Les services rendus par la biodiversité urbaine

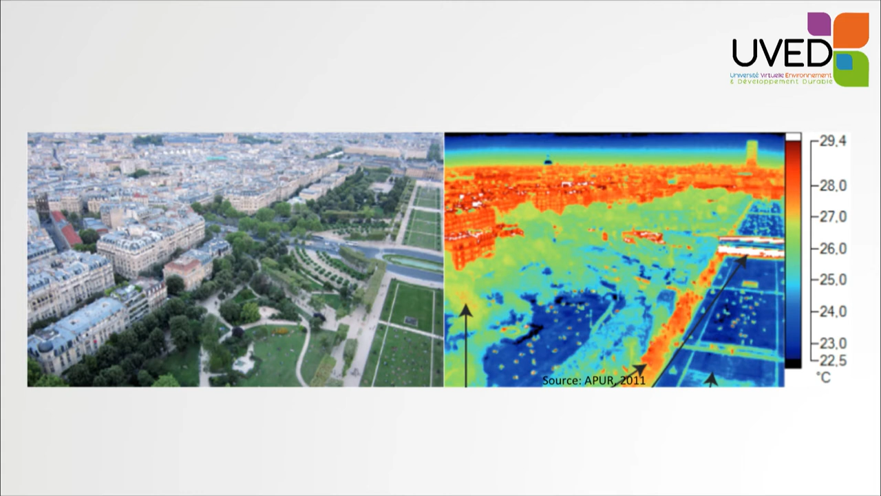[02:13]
On screen: scale top 29.4°C, scale bottom 22.5°C
Et sur la droite, on voit à quel point la différence de température est forte entre les espaces de bâtiments et les espaces végétalisés, comme les simples pelouses. D'où l'intérêt d'avoir beaucoup d'espaces verts en ville.